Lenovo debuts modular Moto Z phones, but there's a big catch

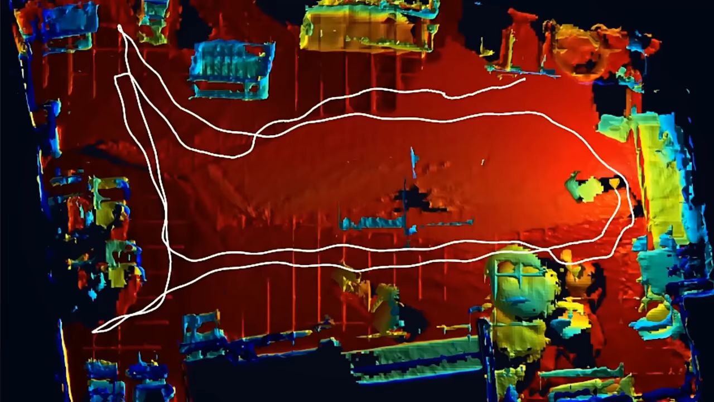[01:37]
It can 3D map enclosed spaces and then let you virtually add furniture, play games, and more.